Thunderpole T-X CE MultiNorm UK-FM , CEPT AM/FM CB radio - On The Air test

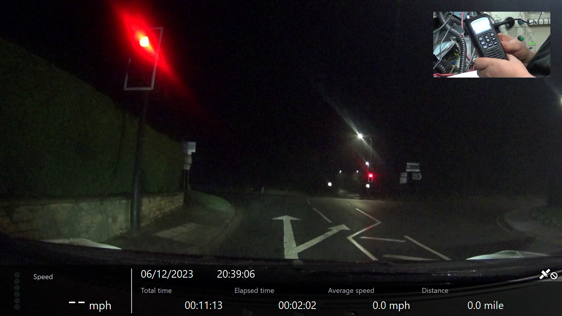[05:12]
Right, we're now passing through Ancaster Crossroads. Shall we go through Ancaster Crossroads? Roger.
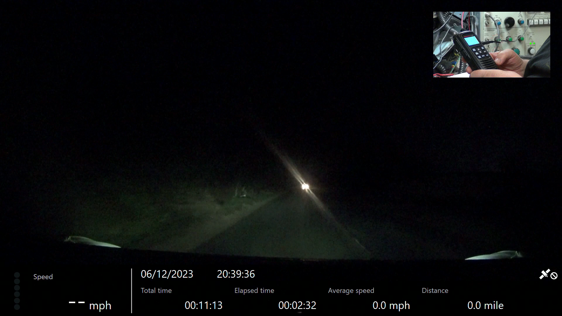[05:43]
Right, we're now passing the top of the hill as we go down in towards Millsford.